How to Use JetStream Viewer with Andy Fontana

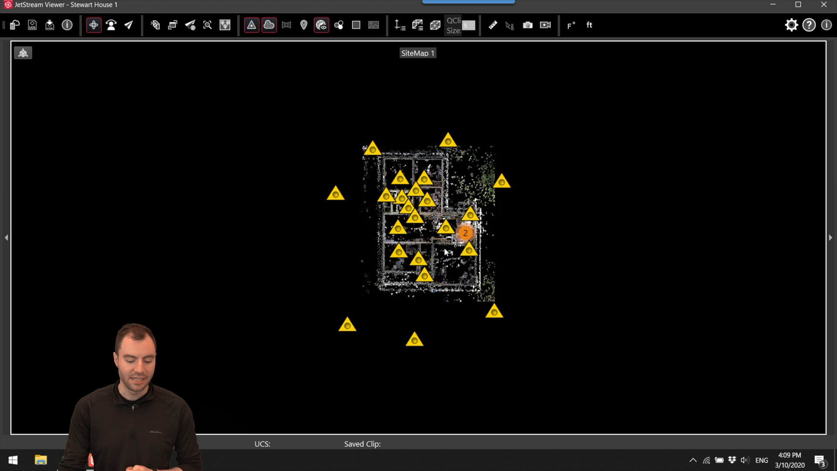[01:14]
I can get rid of this map by
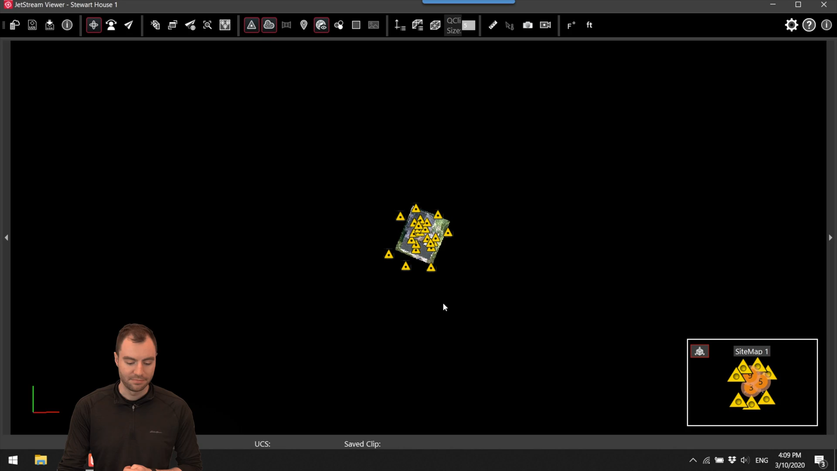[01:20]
minimizing that and then here I'm instantly viewing the cloud.
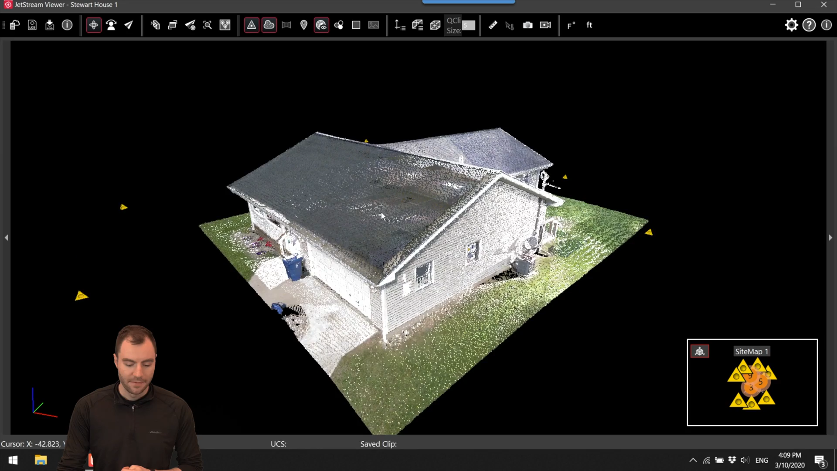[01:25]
So it's super easy.
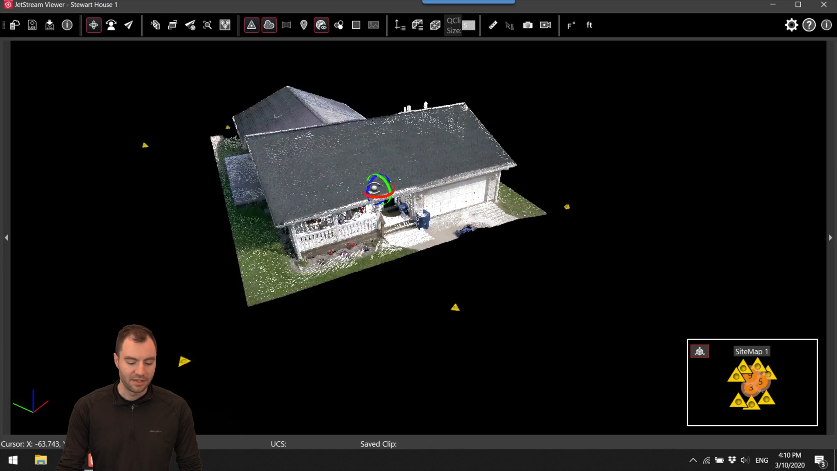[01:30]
Using the left mouse button I can rotate around a single point and then using the right mouse button I can pan around. I can get rid of this little site map down here by clicking on this button and then I can also get rid of these individual stations by clicking on this scan locations button.
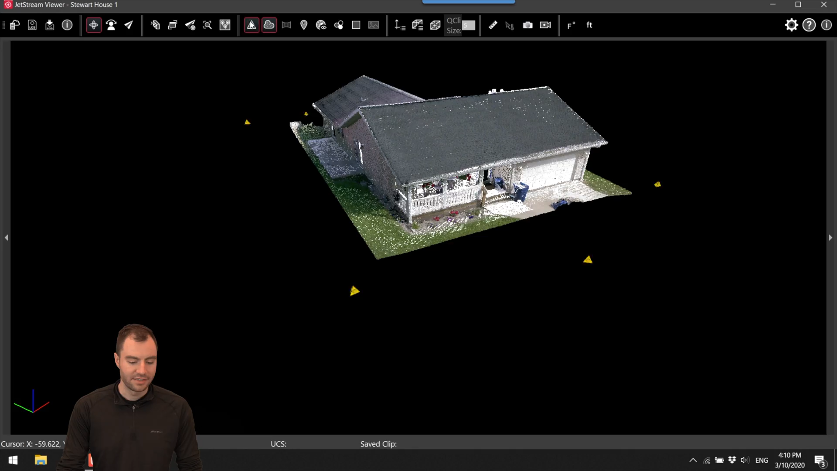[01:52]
So now I can go through,
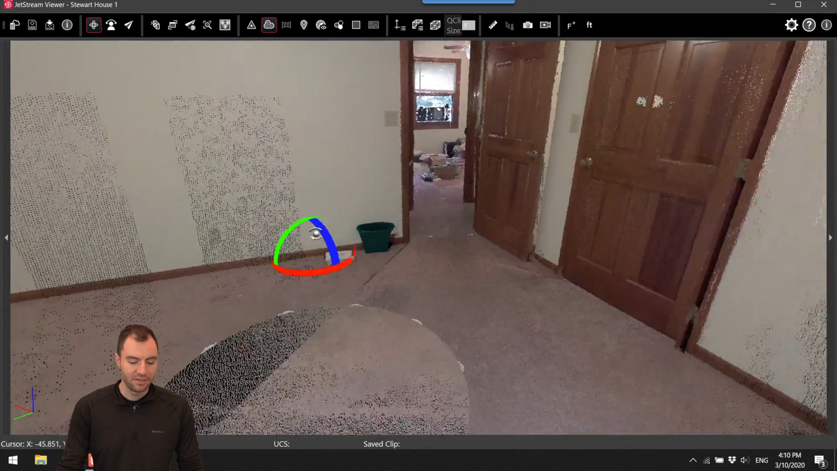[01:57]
I can zoom into the building, check out anything that I want to see.
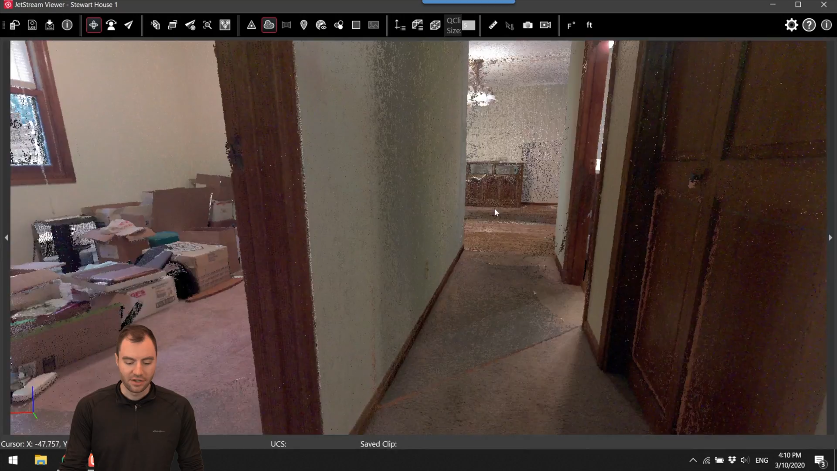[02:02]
And if I want to turn on the scan locations again
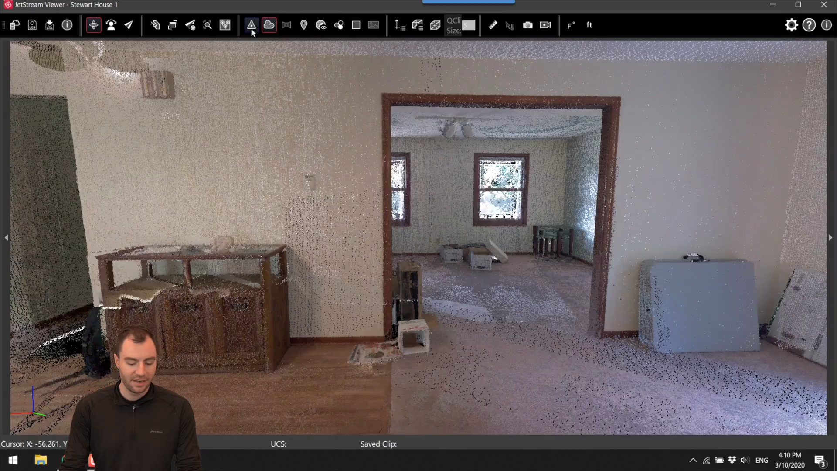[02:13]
I can turn these back on and if I double click on them I can zoom in and now I'm viewing the images from this scan position.
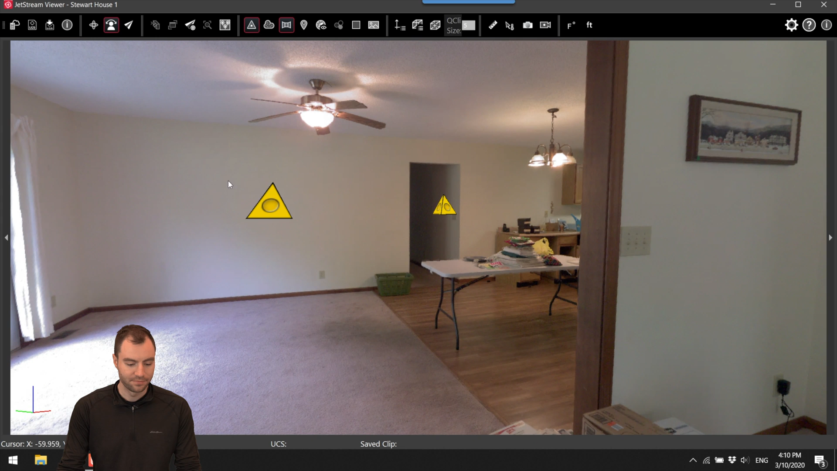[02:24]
So then I can bounce around through the house and when I'm in the position of a scan I'm kind of like locked in this scan position but if I want
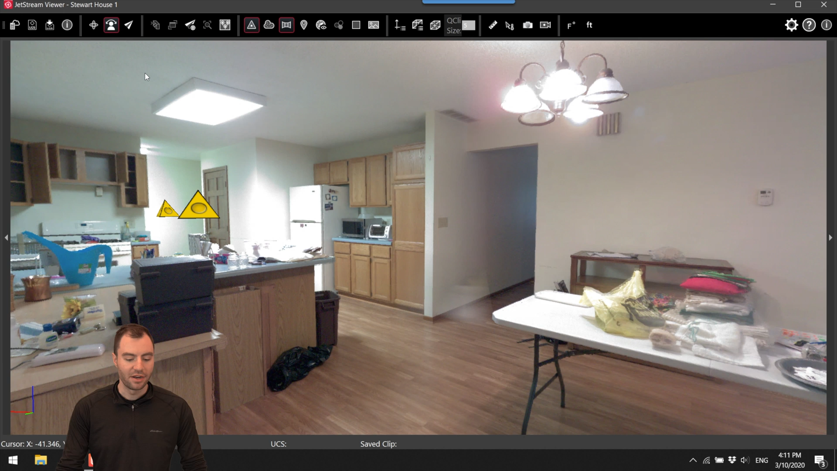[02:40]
to rotate back through the cloud I can switch to this orbit tool and then I'm viewing everything in 3D. Another really cool tool is this fly through feature. So if I toggle that on I can click and hold and I'll start to fly through the cloud.
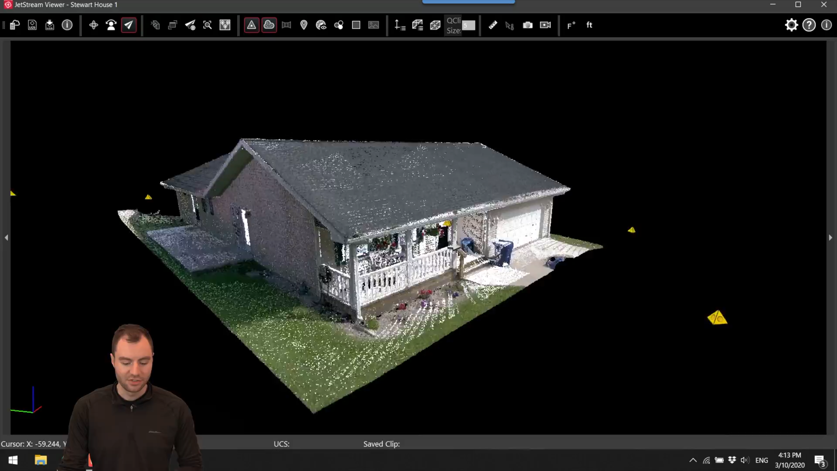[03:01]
I can scroll back to slow down, scroll up to speed up.
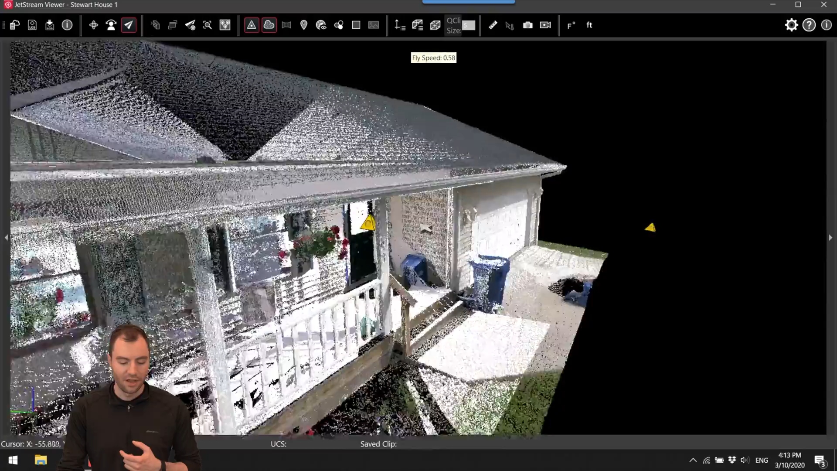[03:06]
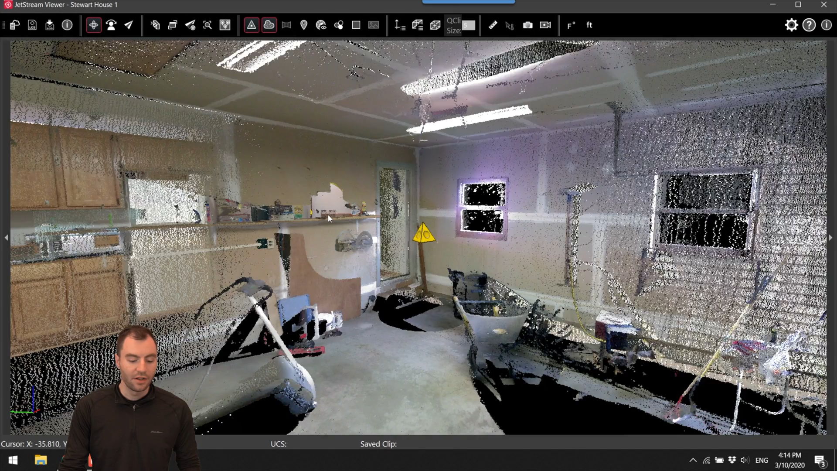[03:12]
I can also change how I view the cloud. I can switch the colorization here, I can do the hue intensity so this is the laser intensity of each point and then I can also switch to grayscale.
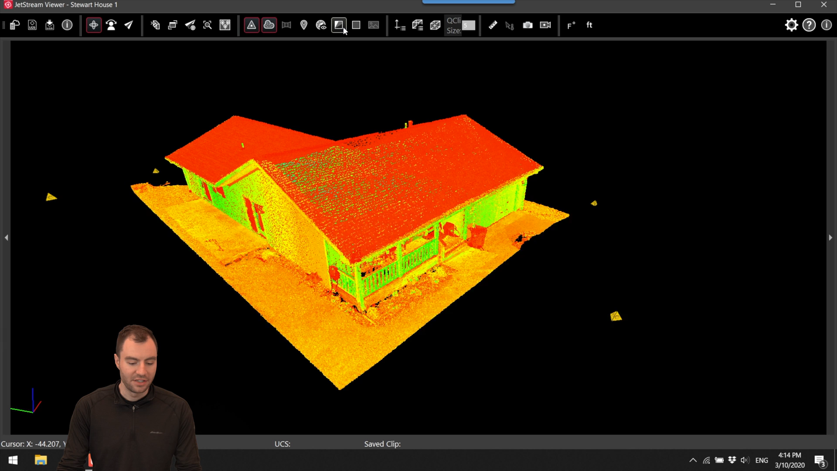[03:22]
This sometimes can make the clouds look really nice.
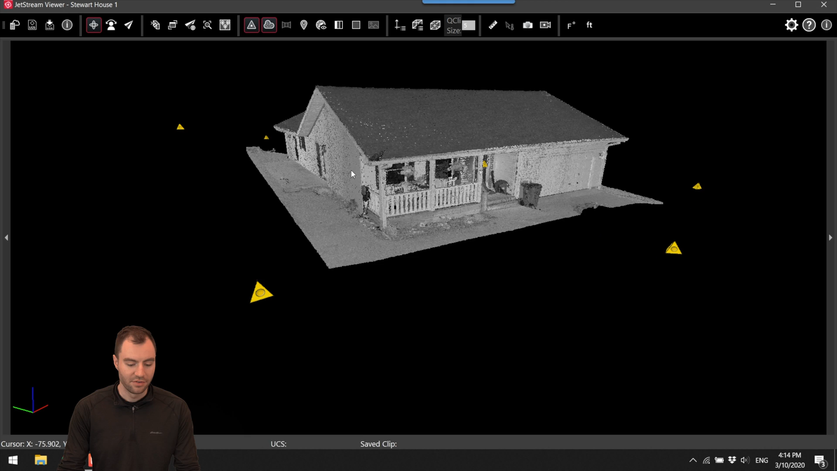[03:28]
Moving down the line there's these quick clip tools where you can really quickly
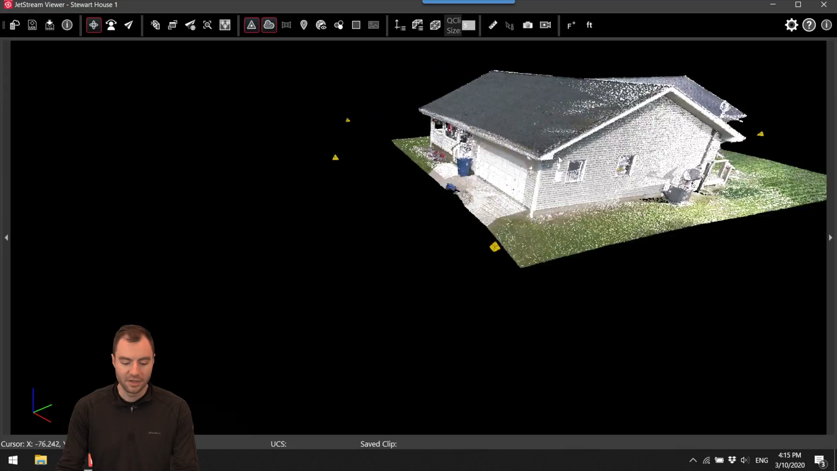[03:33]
create a a small limit box so if I want to separate something from everything else I can go and
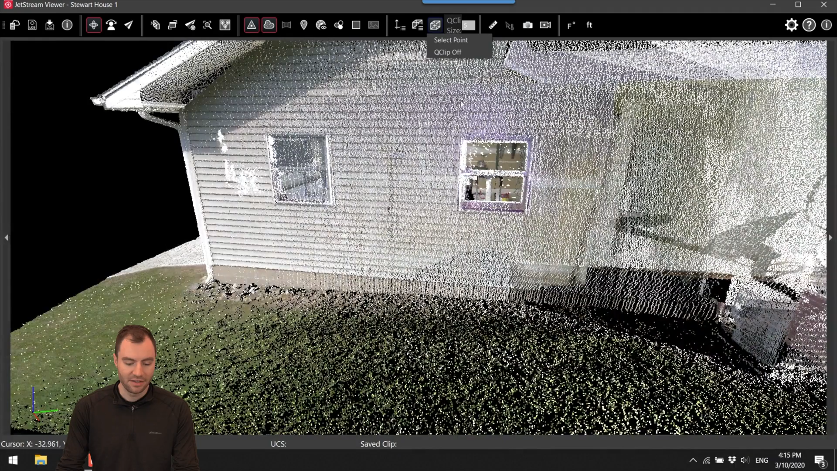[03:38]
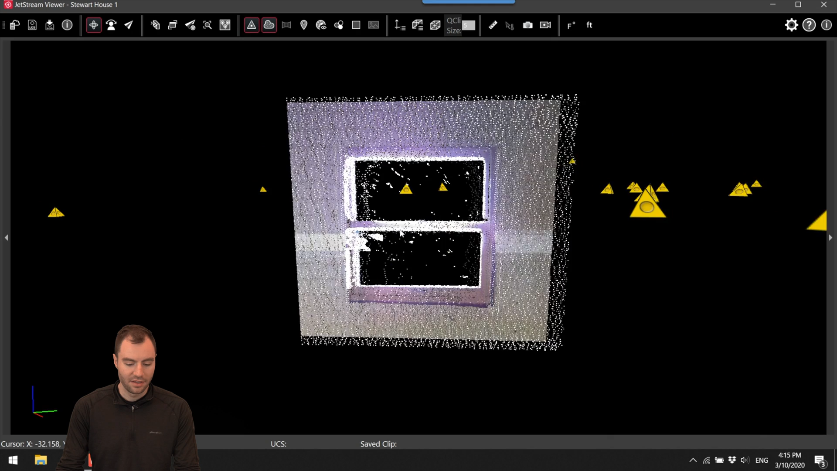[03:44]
really quickly focus in on something in particular and the very next tool down the line is this measurement tool.
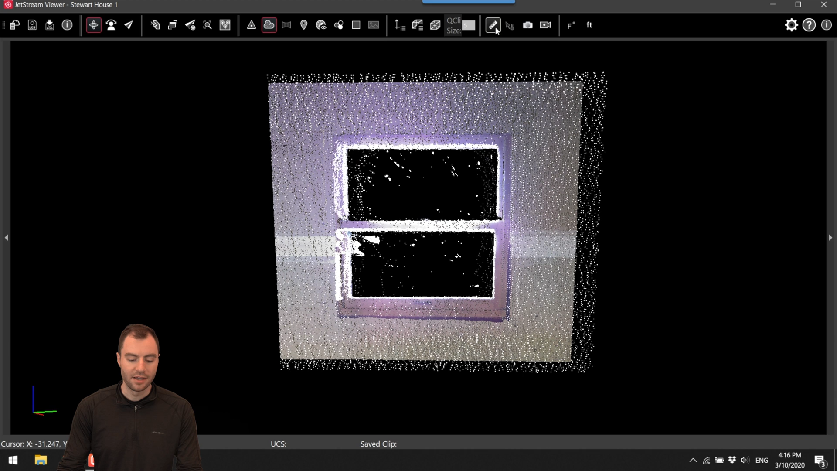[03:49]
So if I toggle that on I can click two points in the cloud and it'll give me the distance between them. If I want to get rid of that measurement all I need to do is make sure I'm still in that measurement mode.
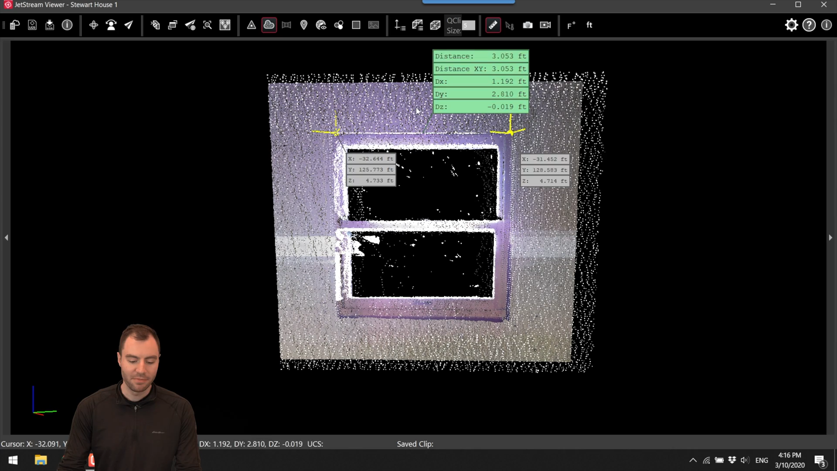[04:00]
Click again it'll get rid of it. And the next tool here is the temperature measurement. So if you have a BLK360 data set where there's a thermal image you can go into one
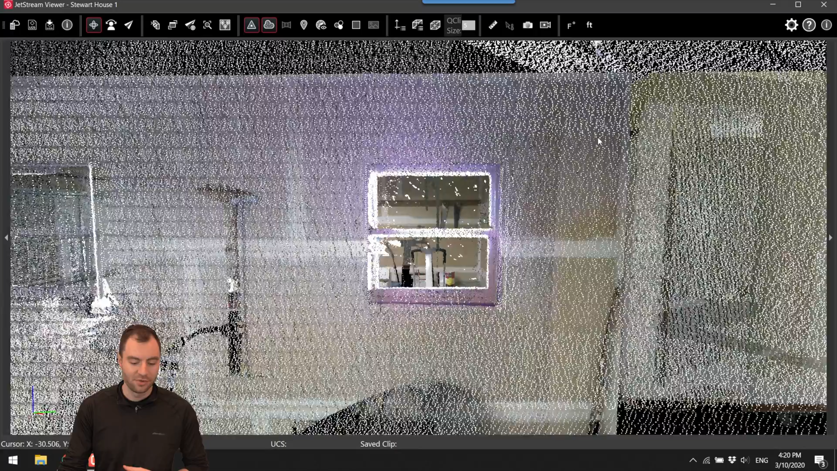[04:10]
of the images and take a temperature measurement. So if I go into the house here and
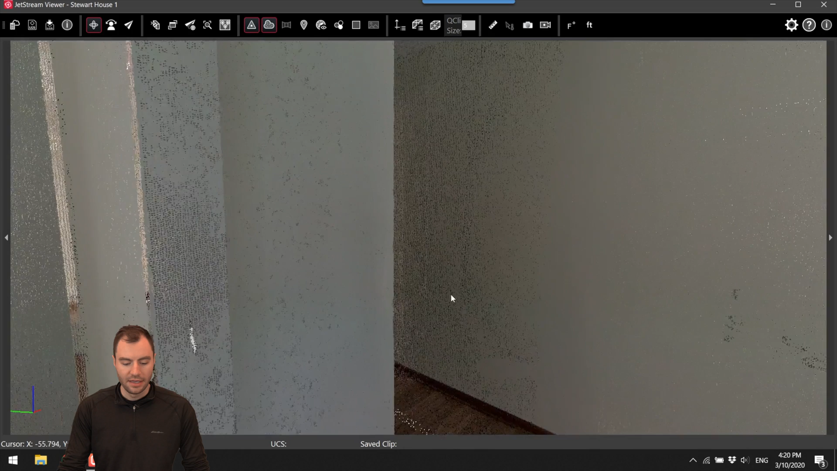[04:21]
I'm so this is the normal image but
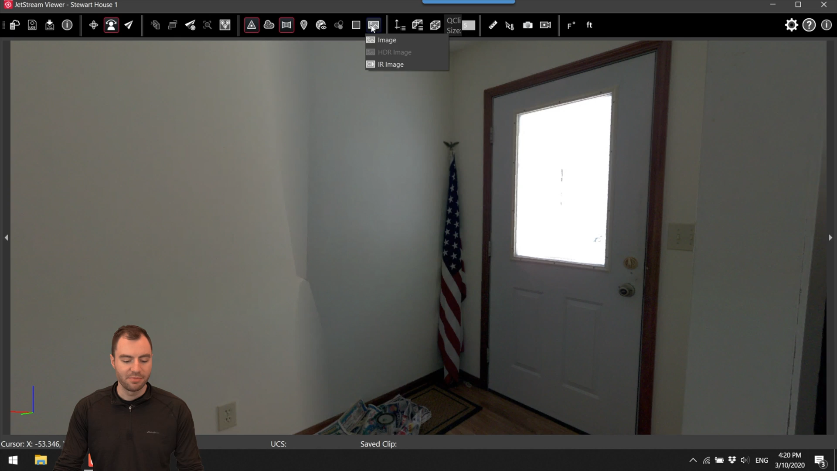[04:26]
I can toggle on the IR image so now I can view this IR data.
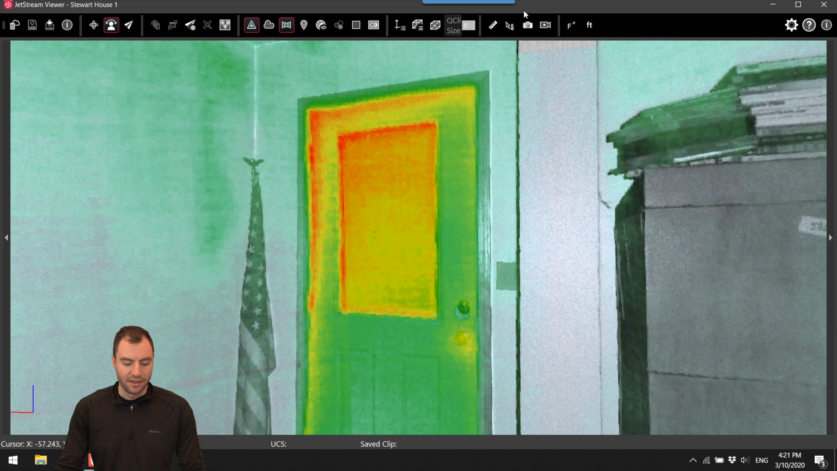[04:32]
And I can choose the measure temperature tool and then measure the temperature of anywhere in this image. So now I'm going to toggle back to the normal image.
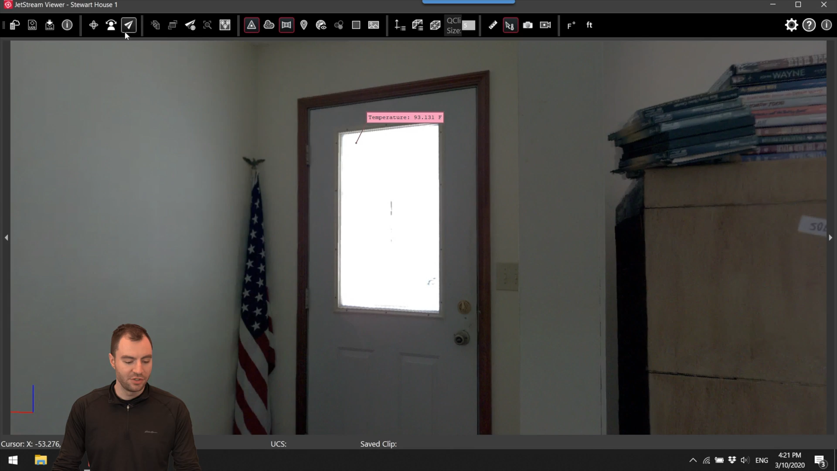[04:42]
The next couple tools are screenshot tools so I can take a screenshot of anything on the screen. It'll be copied to my clipboard and then this is a video tool. So if I click this I can choose where to save it and then it'll start a video recording of a fly through or whatever you want to do in your point cloud.
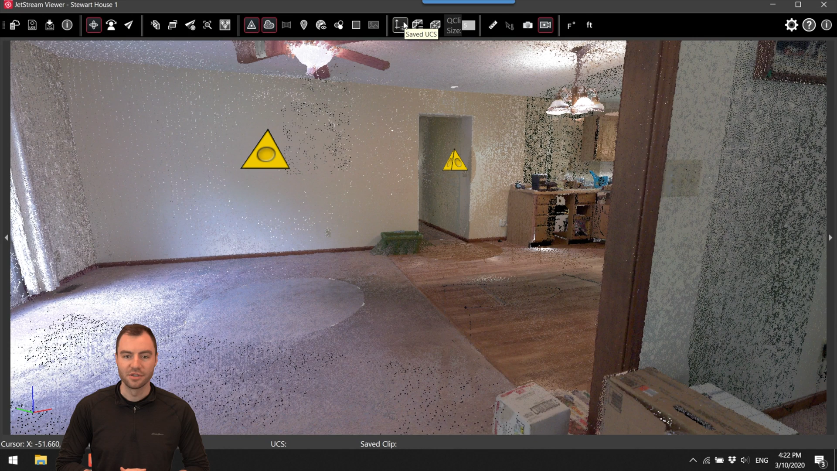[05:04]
So that was it. Jetstream is an extremely easy to use program. Not a ton of features but it really packs a punch when you need it.